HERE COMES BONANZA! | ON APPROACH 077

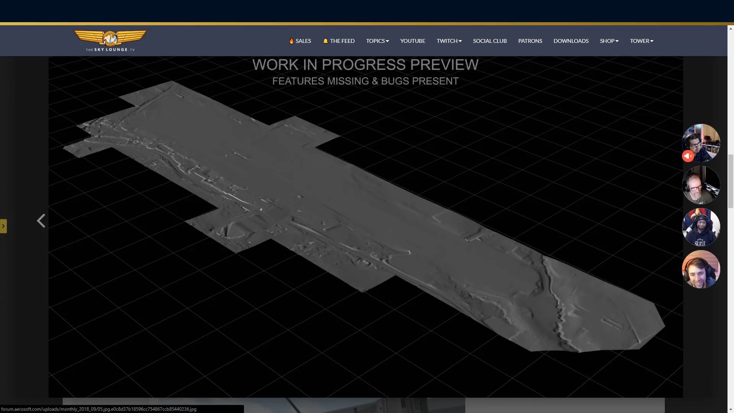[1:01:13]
Right here. And right here. And right here. Dude, whoa. Oh, good job. You see the roads and stuff. I love this. This is cool.